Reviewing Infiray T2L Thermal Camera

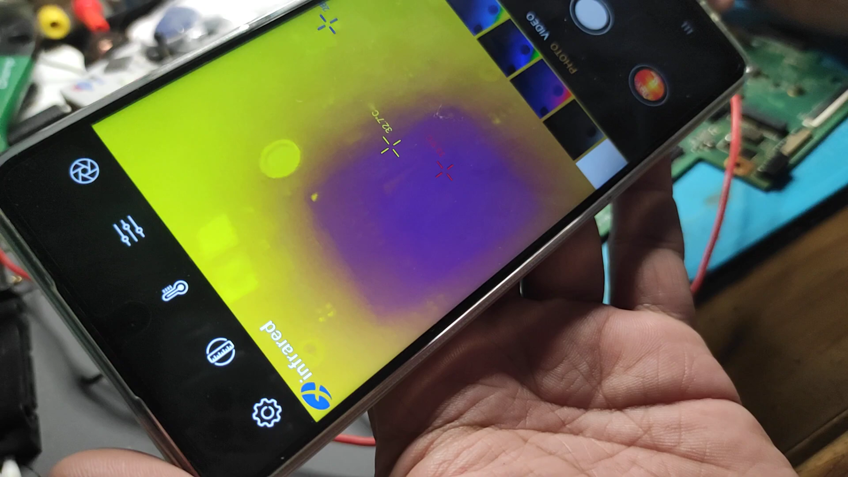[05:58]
dark color ayan o
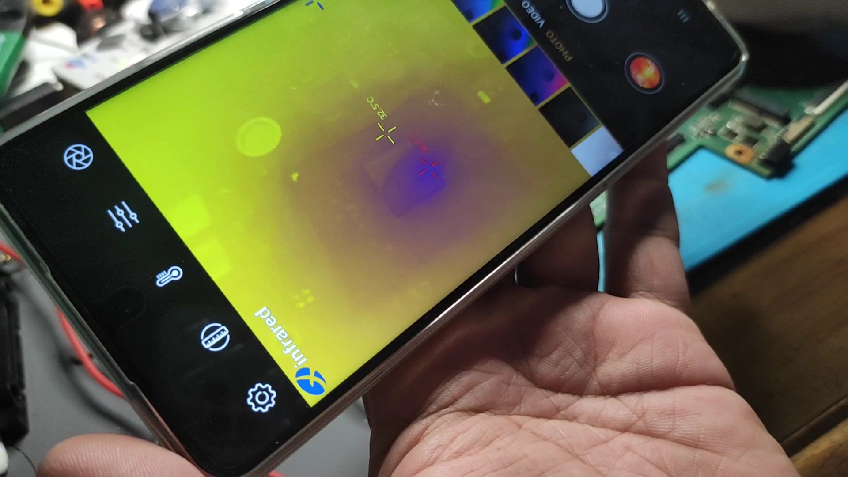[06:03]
diba pagta natin ng blue
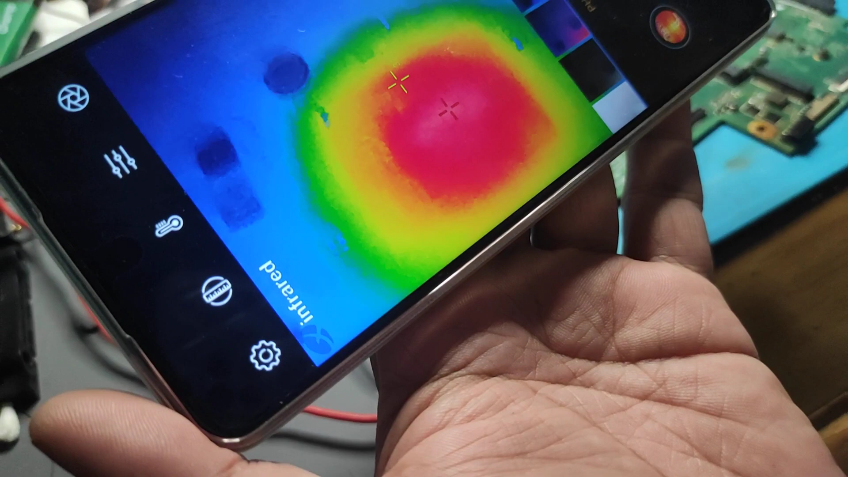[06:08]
red naman yung pinakamainit sa kanya so ayan mag-inject tayo ng voltage ayan
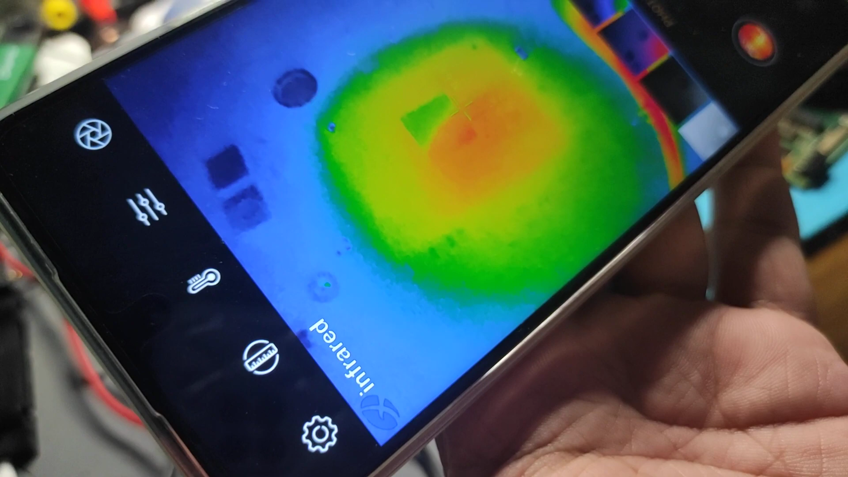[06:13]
so dyan pala ang kita ang kita muna
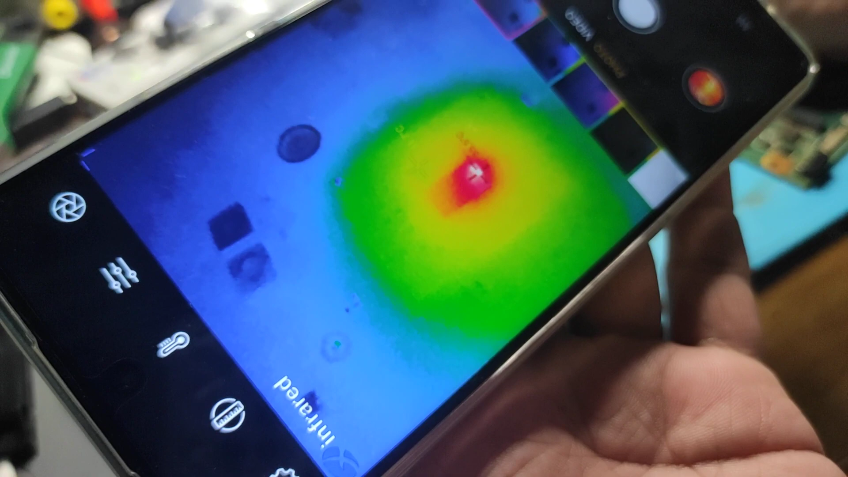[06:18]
palitan natin ang iba marami syang color na pwede mong pagpilian yan ang mainit diyan kulay puti
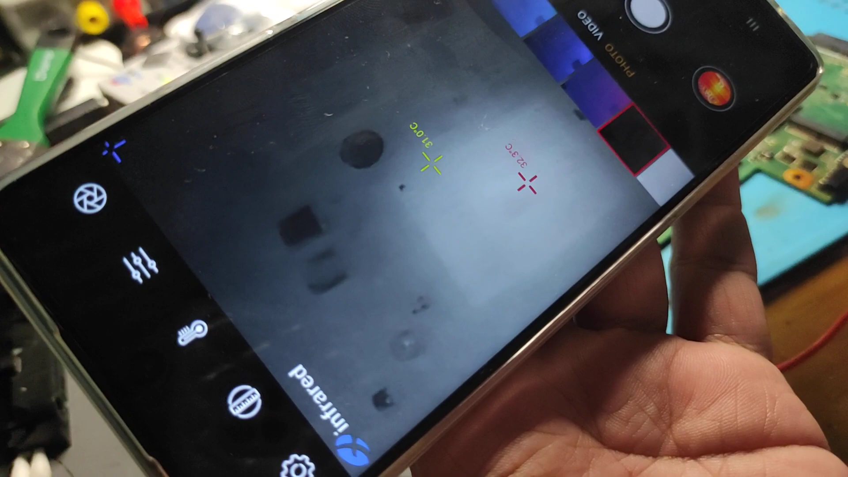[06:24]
yan
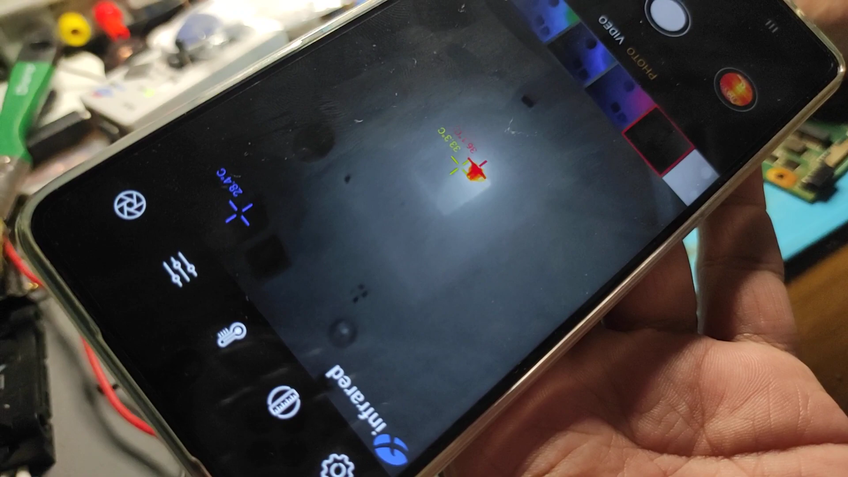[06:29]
so meron syang ano meron na syang nakalagay na temperature kung ano yung gusto mo
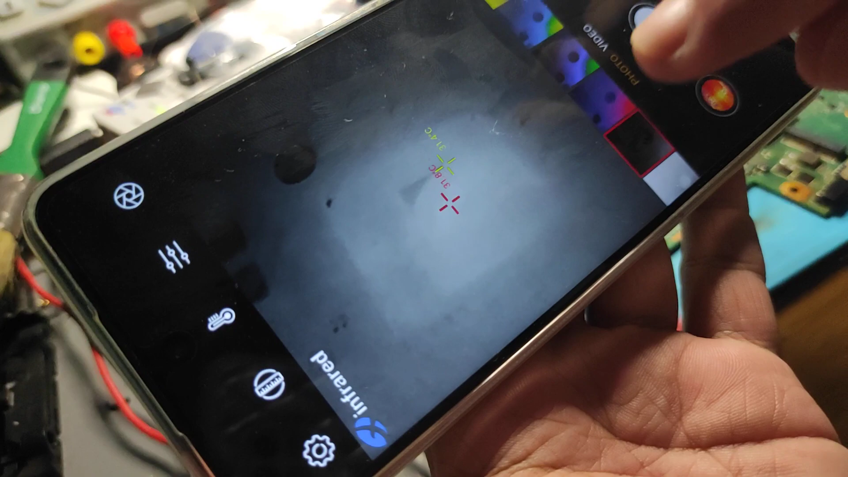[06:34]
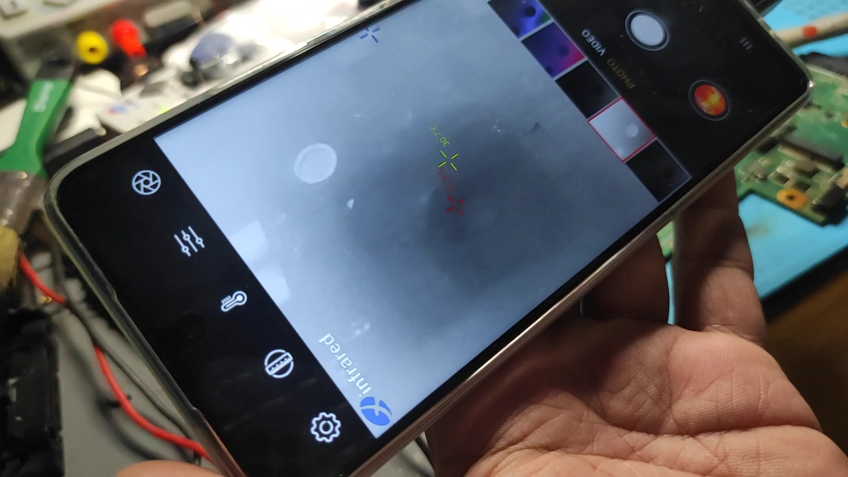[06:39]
yan naman dark color ang mainit
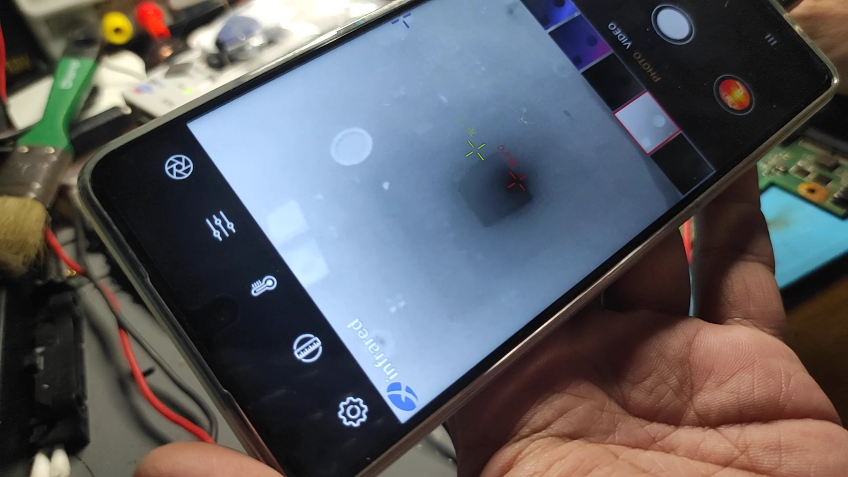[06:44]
ok so pwede pwede natin syang itest dito
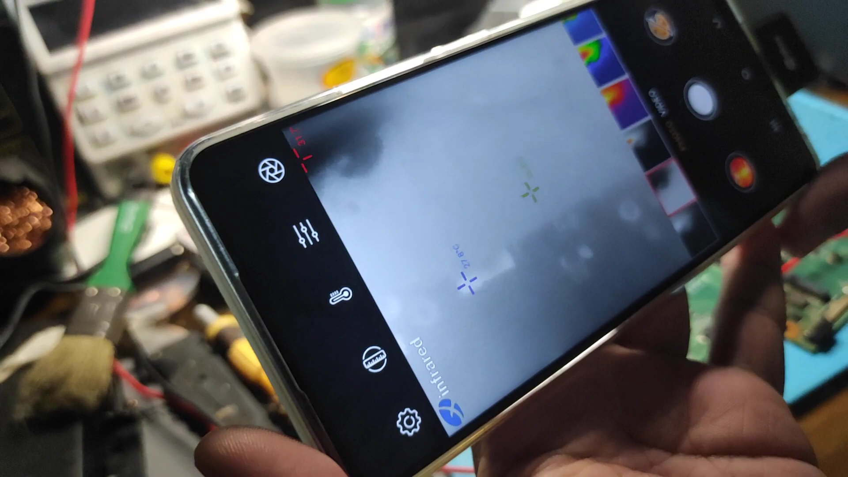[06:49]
hanap tayo ng ayan palitan natin ng kulay
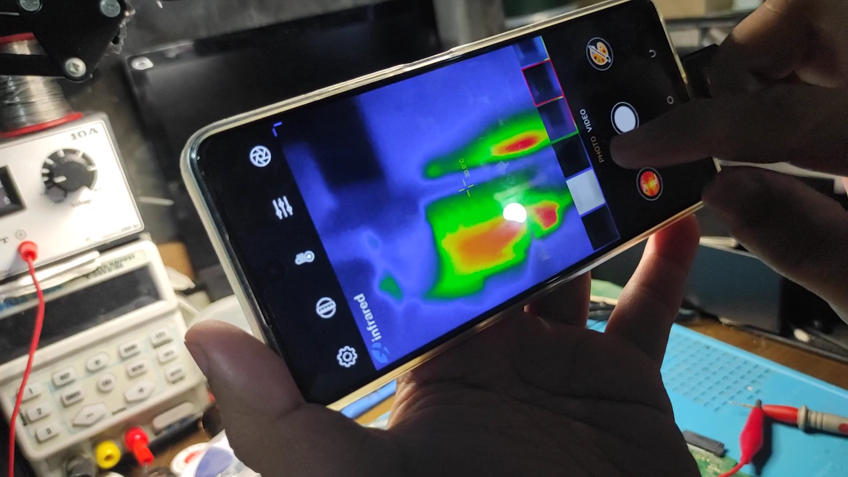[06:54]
gawin natin yan
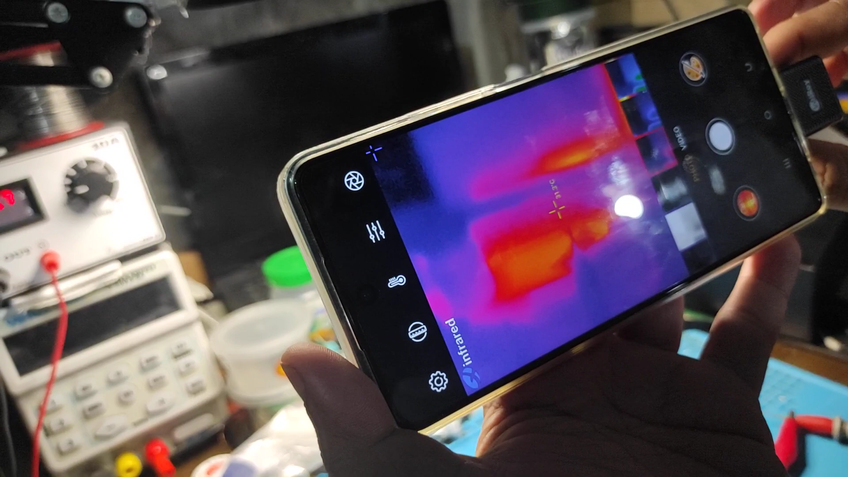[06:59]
kikita nyo so ina-adjust ko yung ano natin
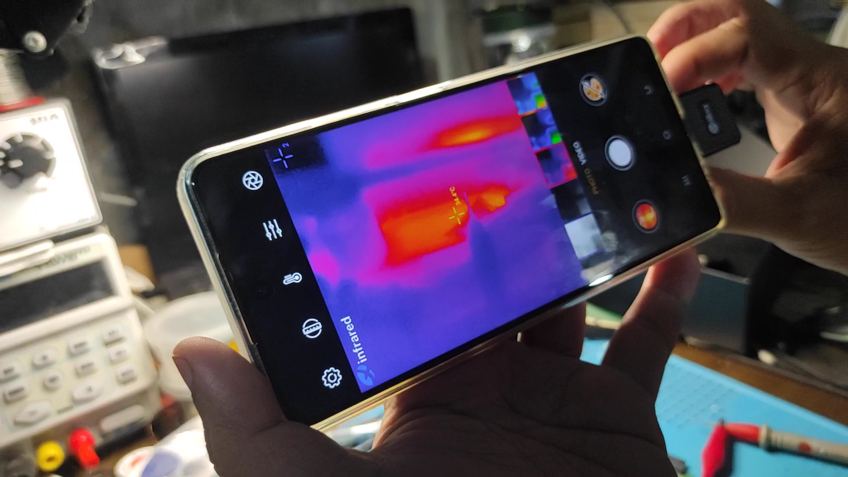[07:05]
yung camera kasi meron syang ano so ganun sya
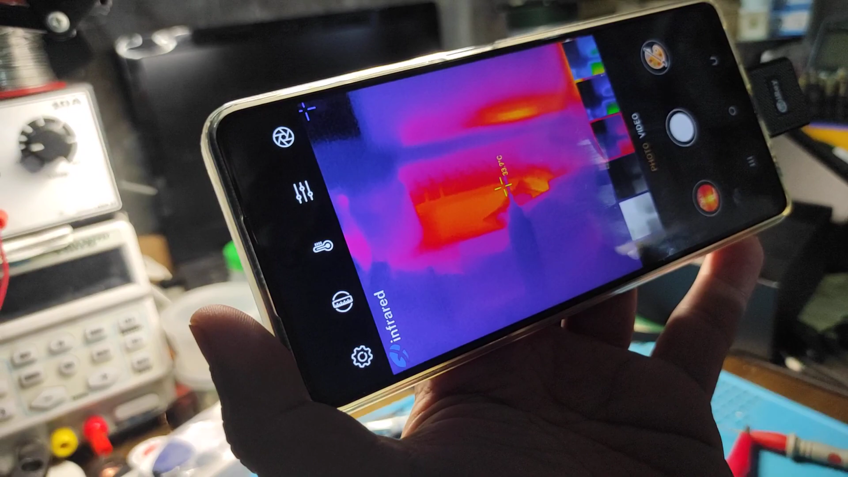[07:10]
kadaling hanapin bawa dito
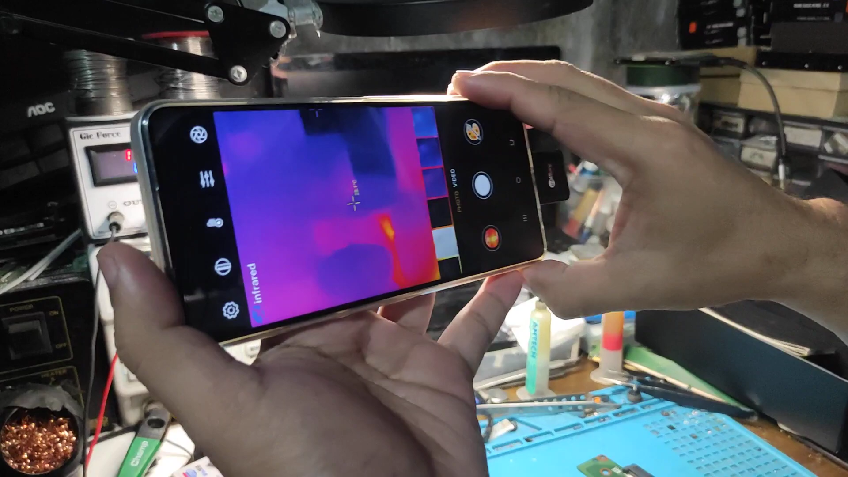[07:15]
yan kitang kitang muna kaagad yun
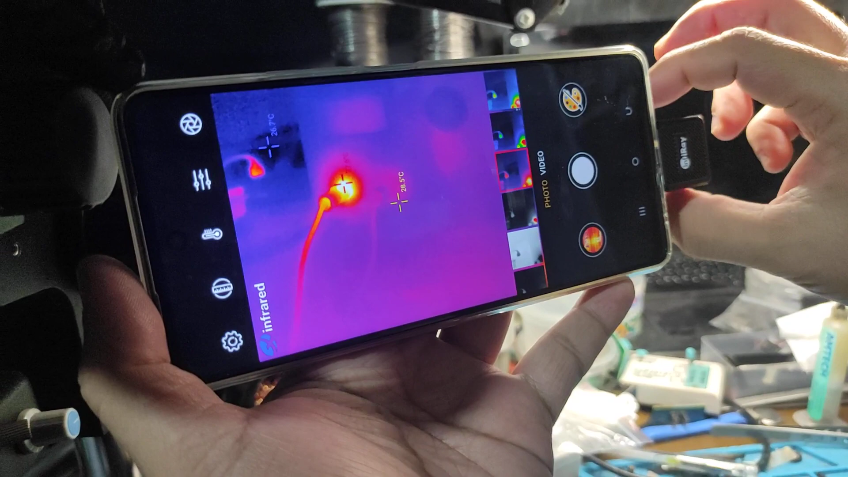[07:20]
i-adjust ko yung resolution nya yung lino nya
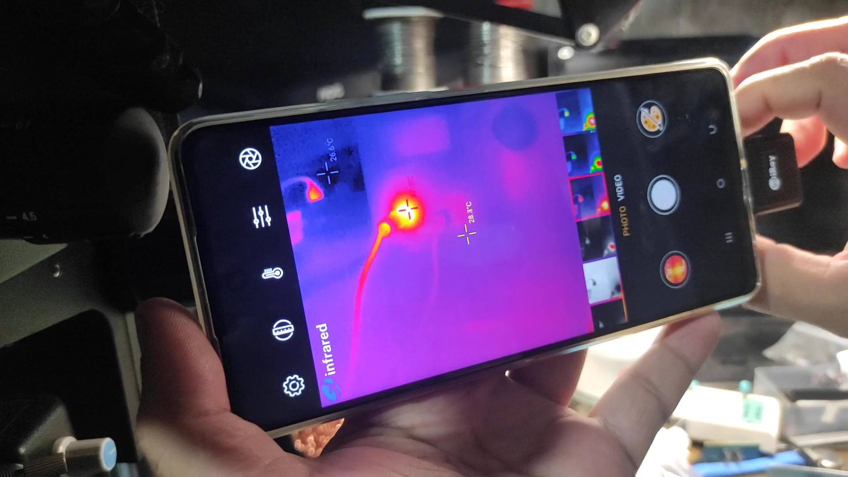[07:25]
ok tapos pwede tayong magtest ng ano dito